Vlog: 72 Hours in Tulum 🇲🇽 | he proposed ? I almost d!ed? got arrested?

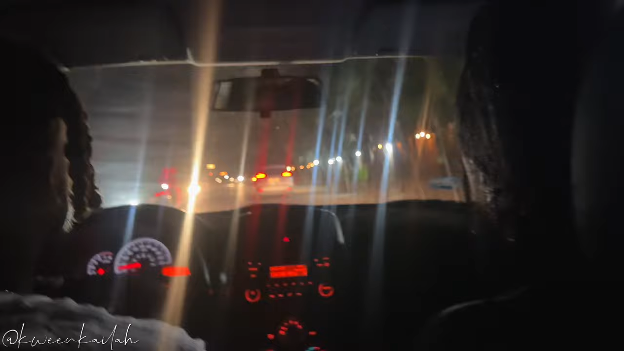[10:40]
Oh look, Tago. Yeah, we was here. Oh yeah, we was here.